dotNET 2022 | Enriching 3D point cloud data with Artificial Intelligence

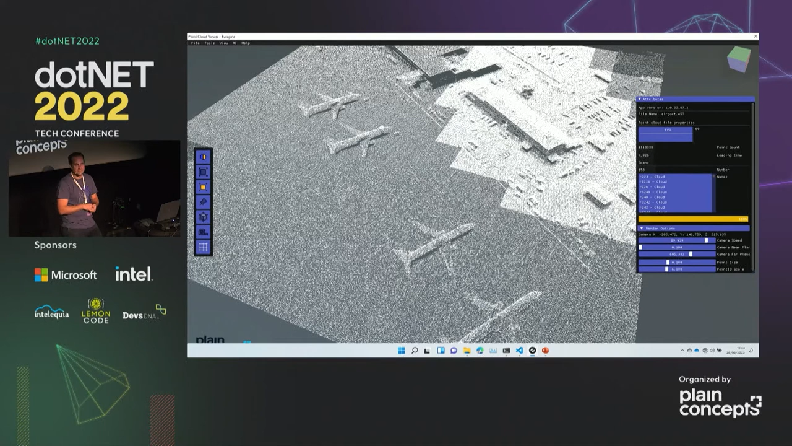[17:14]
información de cada uno de ellos unos avioncitos las terminales etc. y vamos a intentar segmentar un poquito esta información. Lo primero de todo he preparado una serie de notebooks para que tengan información que luego después si queréis podemos entrar en más detalles los puedo subir
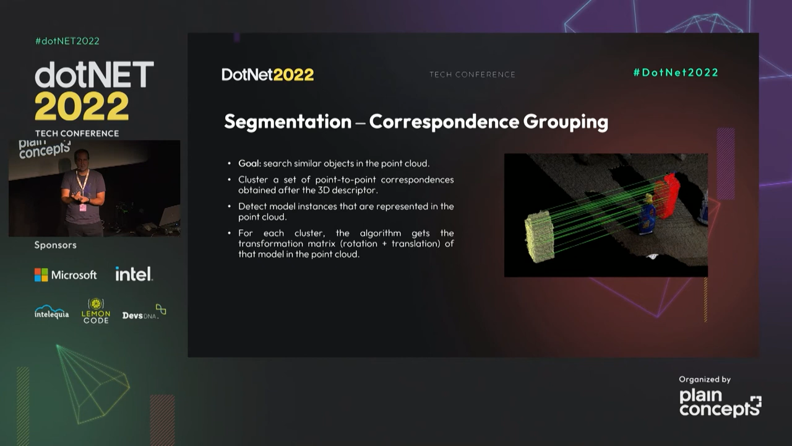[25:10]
objeto que está en otro eje también nos lo va a dar como una instanciación del modelo y nos va a identificar todos los que hay parecidos dentro de una nube de puntos eso también nos ayuda a segmentar pues ciertas cosas que tengamos simplemente con tener objetos parecidos que tengamos ya en nuestra biblioteca previa
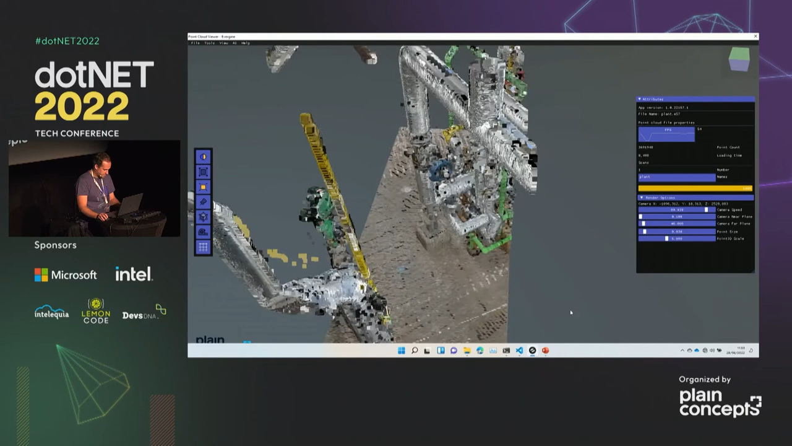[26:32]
tengo la velocidad de la cámara a tope voy a bajar un poco el tamaño del punto para que lo veáis mejor
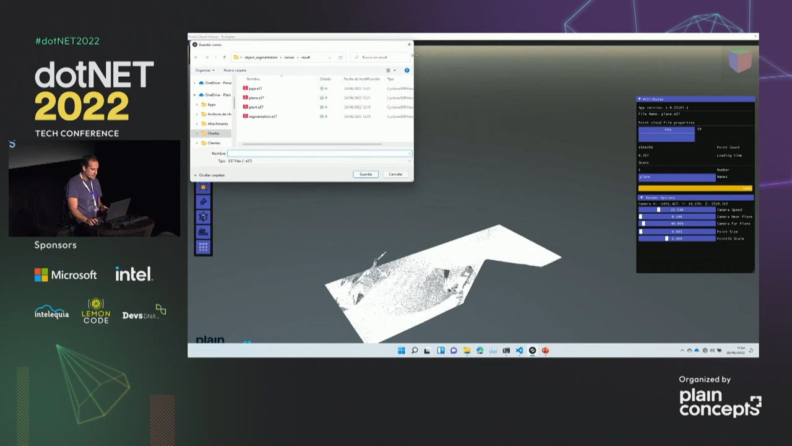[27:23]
vale que es la parte si os fijáis que es toda la parte de abajo y algunas partes que hay aquí que están donde estaban subidas algunas tuberías también es identificado como que pertenecen al plano y luego podemos también si queremos por otro lado podemos también ver lo que son las tuberías como toda la segmentación cilíndrica vale de lo que es la ecuación lo ha hecho también perfectamente esa parte también es importante para que veáis vale como es esa identificación y luego también podemos incluso ver pues como resultado no pues toda la
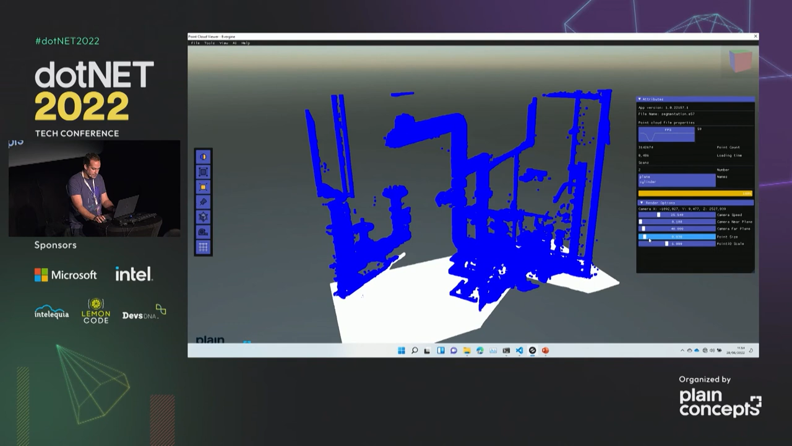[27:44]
parte como juntarlo y ver toda esa segmentación de esa planta no como ha identificado los planos y como ha identificado las tuberías directamente sobre una nube de la que no teníamos información apenas si no conocíamos nada luego también si nos fijamos en la parte del algoritmo que hemos hablado del correspondencia grouping
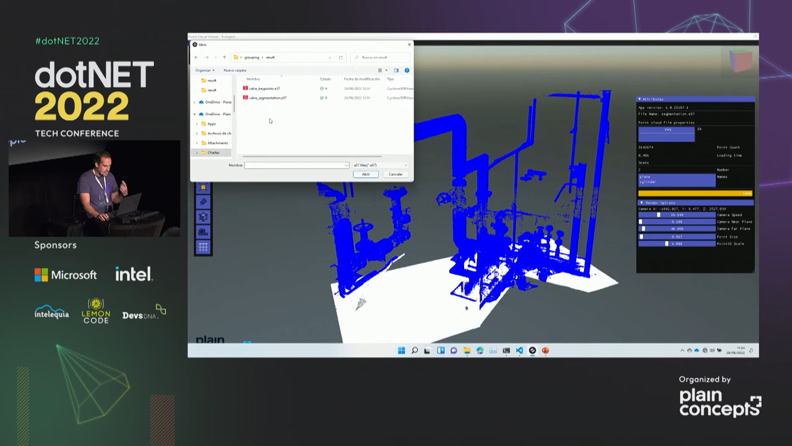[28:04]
aquí lo que podemos sacar ¿no? es fijaos vale hemos identificado le hemos pasado un objeto parecido hemos identificado lo que es esta válvula de aquí vale que nos la ha cementado sobre todo el dibujo sobre todo la nube de puntos esta válvula nos va a servir luego para otro ejemplo que vamos a tener pero quiero que os quedéis simplemente con ello ¿no? que hemos encontrado algo parecido que es a una válvula en una nube de puntos y no la ha detectado y no ha sido capaz de segmentar punto a punto ¿vale?
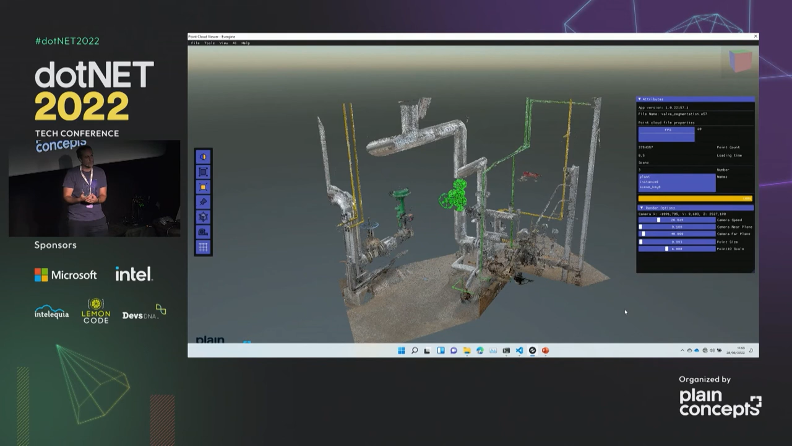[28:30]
con lo que ocupa cada una de ellas ¿vale? eso utilizando el algoritmo de correspondencia grouping que también está implementado ¿vale? antes de continuar ¿vale?
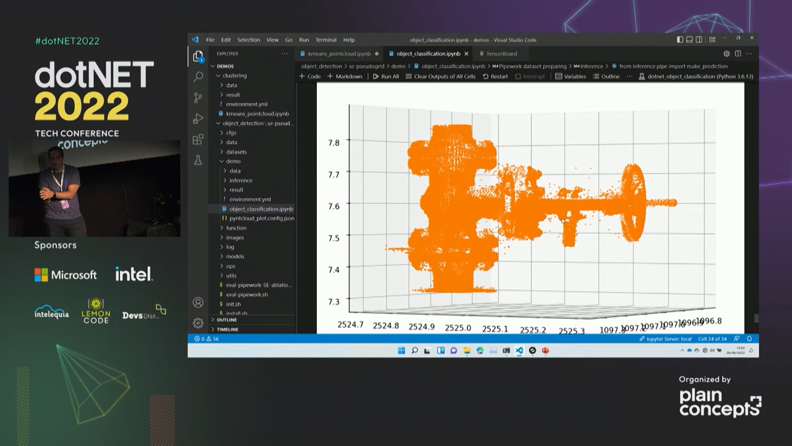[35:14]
imaginaos que tenemos una clasificación en la que sobre una nube de puntos estamos sementando identificando distintos objetos hemos identificado un trozo que es de un tipo válvula como tal pero aparte yo ya me quiero crear una STL ¿no?
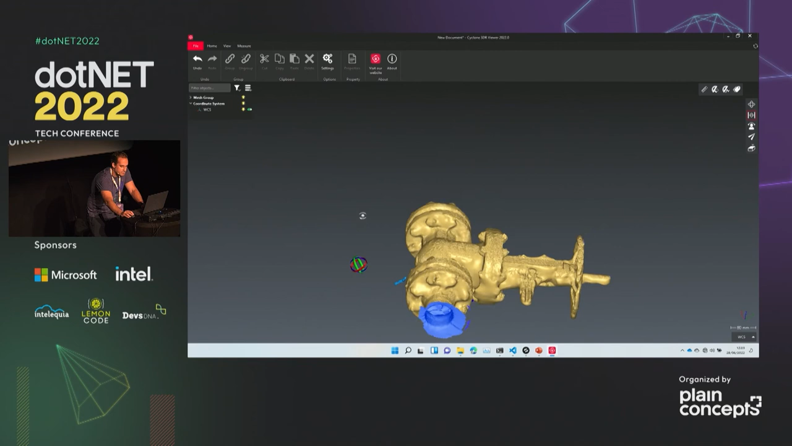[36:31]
fijaos como la ha cementado esta misma que era nube de puntos y como la voy a poner como un objeto va de tres dimensiones hay algunas partes que estaréis viendo y dicen bueno pues parece que hay algunas partes que está como derretida ¿no? en ese sentido y es porque ahí le faltaba información de la nube de puntos ahí no había ni puntos cuando se hizo en la propia nube por eso es importante y intenta reconstruir de alguna manera esa superficie aunque no tenga toda la información parecida de ellas pero veis que ahora pues esa misma que era la nube de puntos identificado con válvula está puesto como un objeto de tres dimensiones y la podemos incluir en nuestra
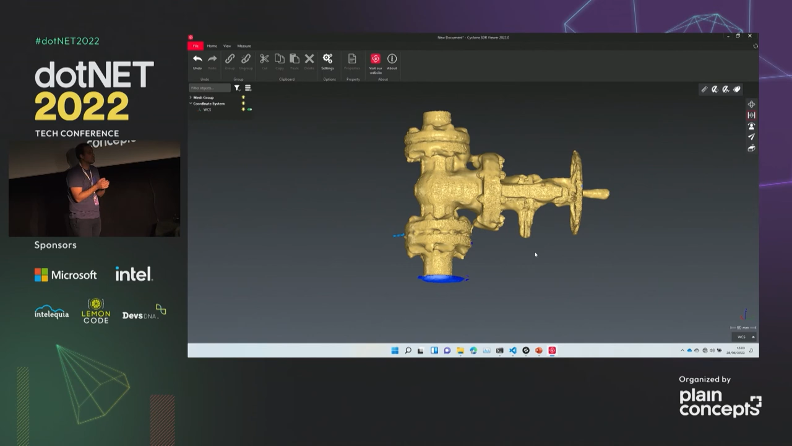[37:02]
biblioteca y poder procesarla y poder utilizarla pues con nuestro AutoCAD y demás y crear ese gemelo digital ¿vale?